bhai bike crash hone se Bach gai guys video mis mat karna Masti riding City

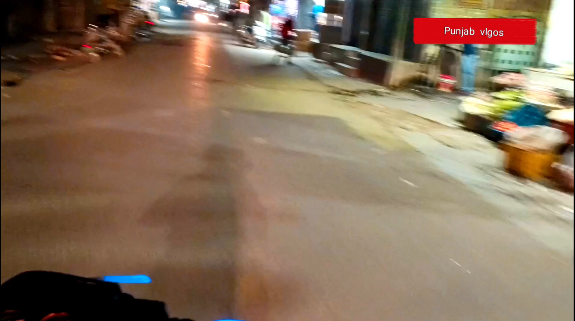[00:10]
आज हम आपको सिटी दिखाते हैं फिरोजपुर की। लेट्स ग्रो ब्रो।
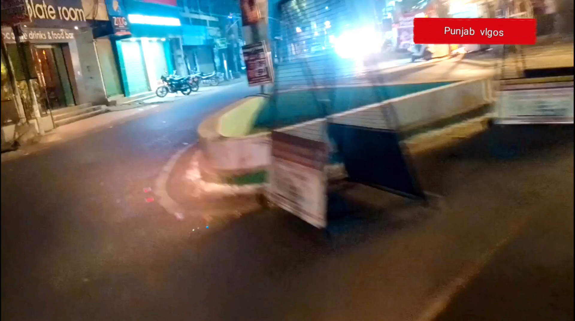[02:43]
और अभी हम सिटी की ओर जा रहे हैं
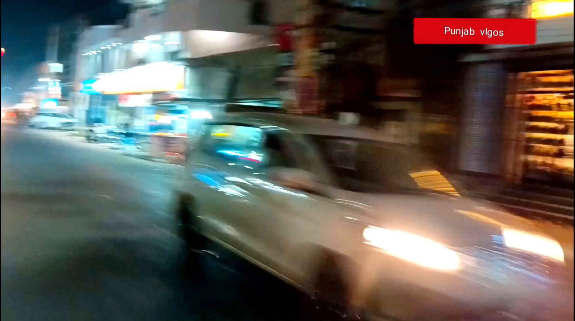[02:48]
और हमारी फ्रेंड्स की टीम है और वो पीछे छूट चुकी है, अभी वो भी आते ही होंगे।
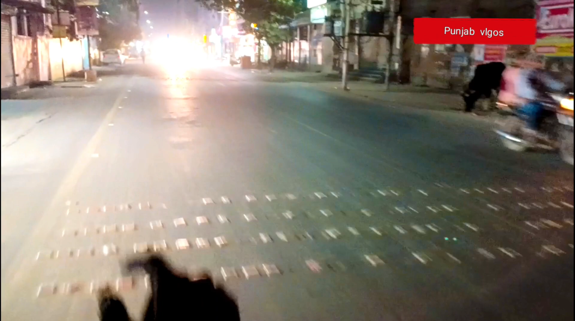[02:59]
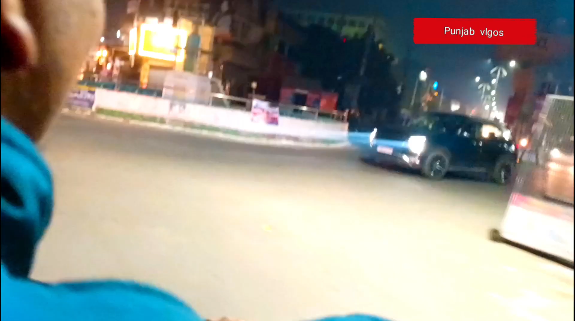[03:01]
देखो गाइस, हमारे फ्रेंड ने रूट चेंज कर लिया था, हम वापस उस रूट पे जा रहे हैं।
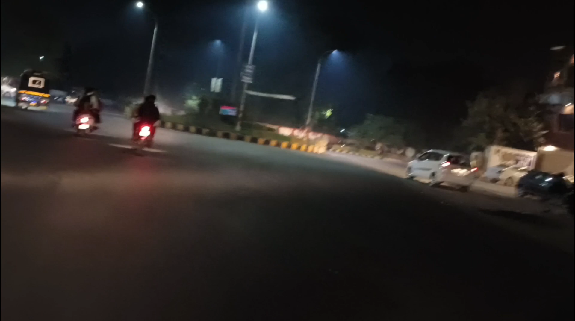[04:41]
और हम आ चुके हैं ये रेलवे स्टेशन फिरोजपुर का।
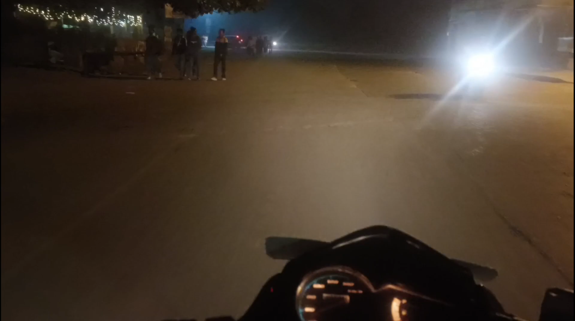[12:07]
भाई हमारे शहर में गड्ढे बहुत हैं, बाइक भगाने का मजा ही नहीं आता गाइस, देखो कितनी जनता आ रही है भाई, देख रहे हो।
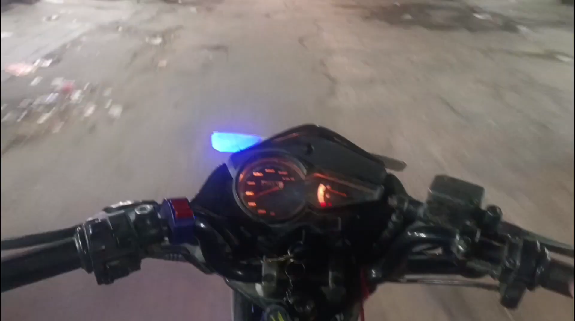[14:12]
भाई ये हमारा अंडरग्राउंड ब्रिज है,